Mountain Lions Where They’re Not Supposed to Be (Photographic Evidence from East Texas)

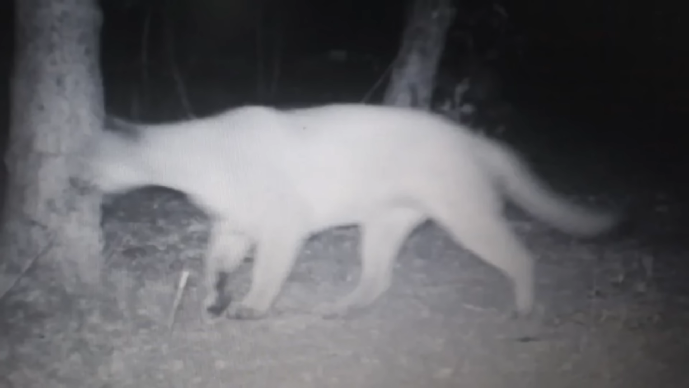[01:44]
Check out that photo right here. It's a little blurrier but definitely a cougar. Because one of the problems is I get photos sent to me all the time of well-meaning people who have a
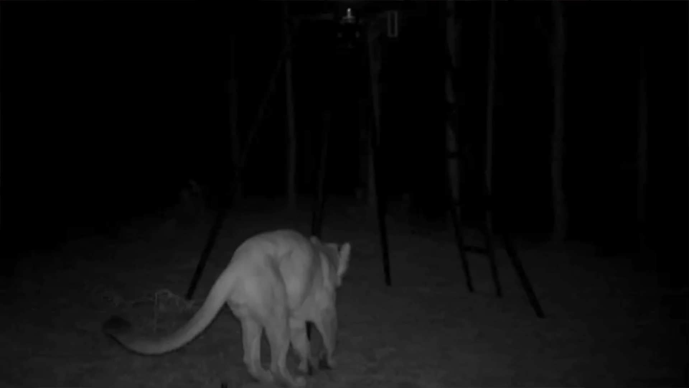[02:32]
Obviously a male cat from the photo as you see here and this is definitely a larger cat than you see in the other photo.